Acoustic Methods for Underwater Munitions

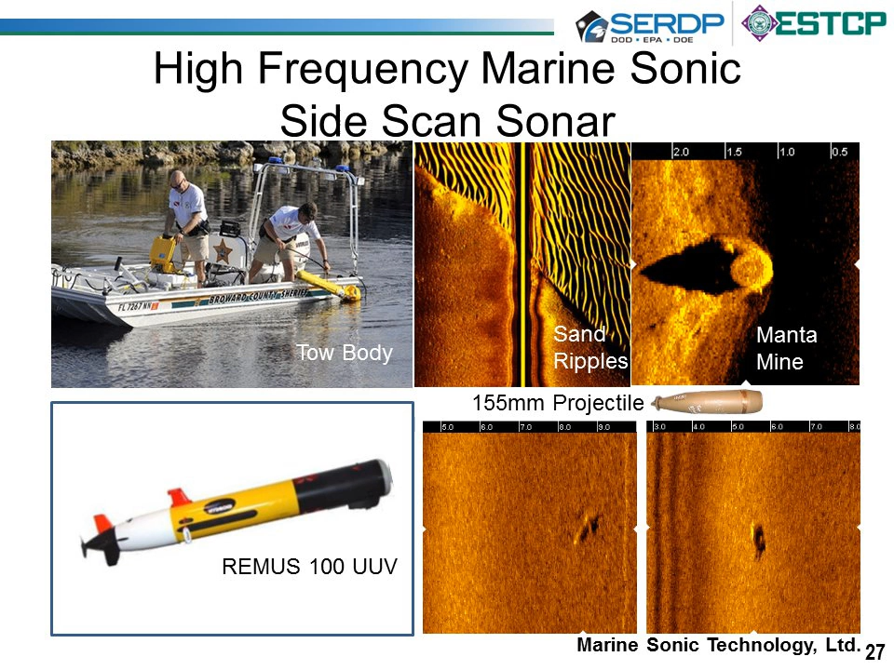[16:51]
And then in the vehicle below, which is a Remus autonomous underwater vehicle where the marine sonic sonar is mounted, you see images of proud 155-millimeter projectiles. And if you blew these up, you can indeed see a lot of detail enough to really classify that target. And one last example is a Klein 5000 toe body.